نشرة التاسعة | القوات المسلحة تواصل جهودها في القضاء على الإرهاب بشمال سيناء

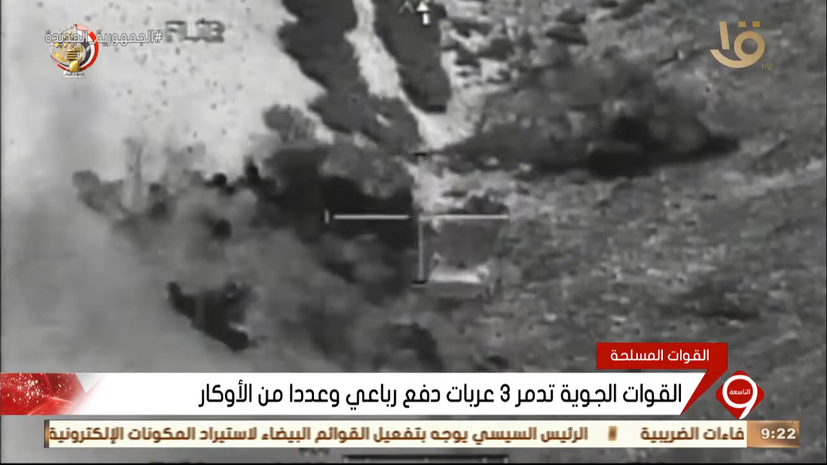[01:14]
وعدد من الأوكار بشمال سيناء تستخدمها العناصر الإرهابية في تنفيذ مخططاتها كما تمكنت قوات إنفاذ القانون من تدمير عربة دفع رباعي